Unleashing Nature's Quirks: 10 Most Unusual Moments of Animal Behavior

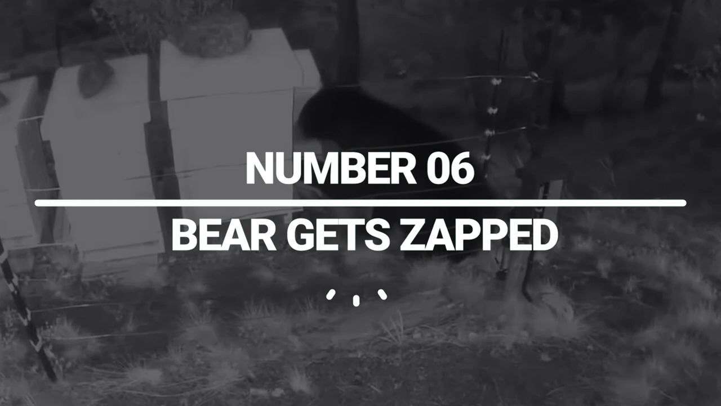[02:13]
Bear gets sapped. A large black bear can be seen in the backyard attempting to get to the honey in this video.
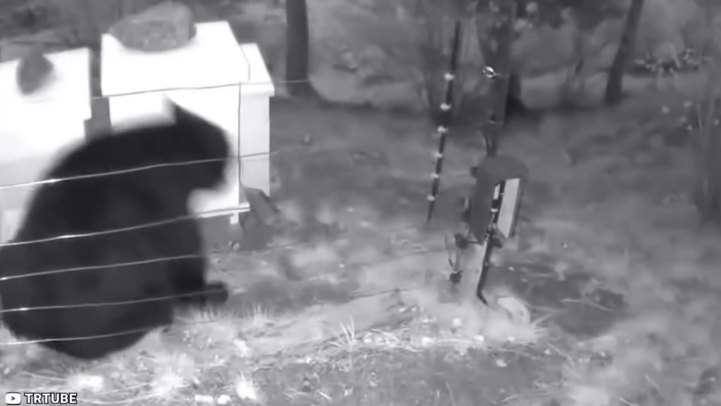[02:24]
But to do it, he must cross the electrified fence. It arrived for this honey and received a shock.
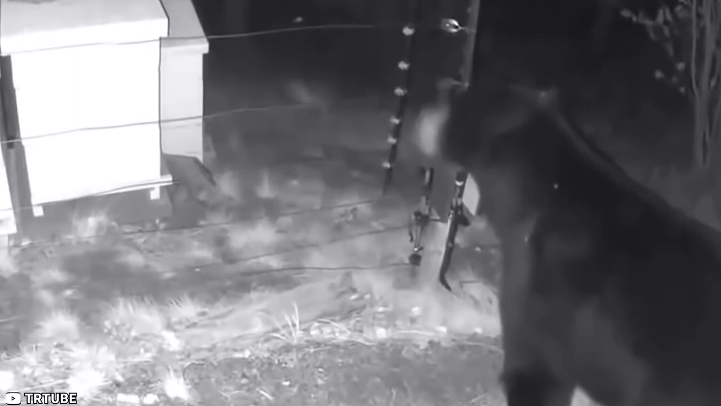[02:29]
The bear entered successfully, but was shocked by the fence in the process.
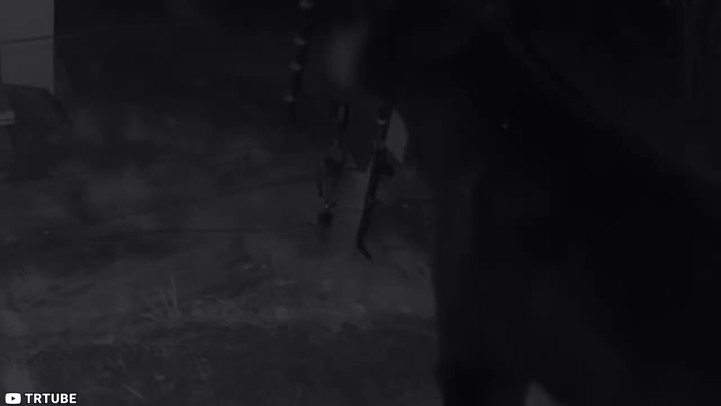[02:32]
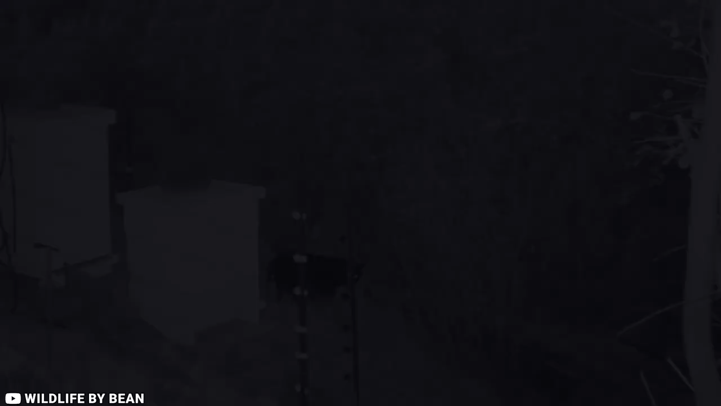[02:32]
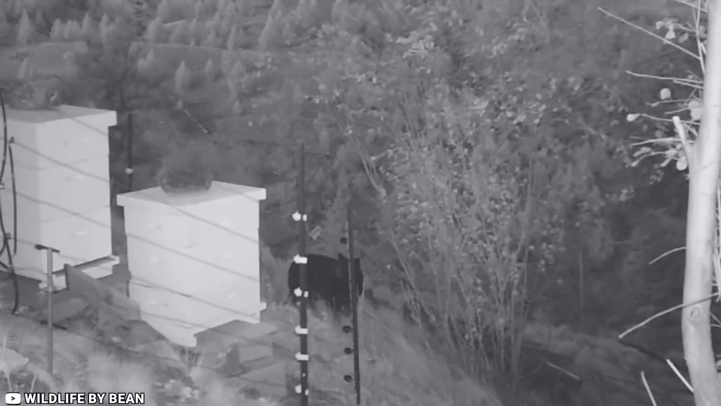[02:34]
You might assume the bear has passed the test at this point, but the actual test is getting the honey. The bear is zapped once more after making a valiant attempt to turn itself over.
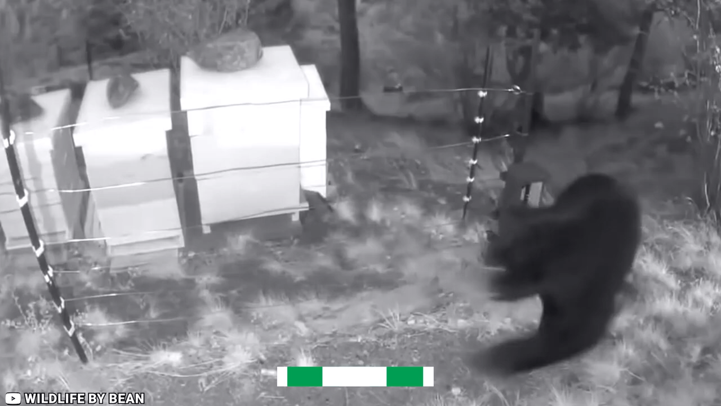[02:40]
The bear finally decides to leave the sweet honey after failing repeatedly.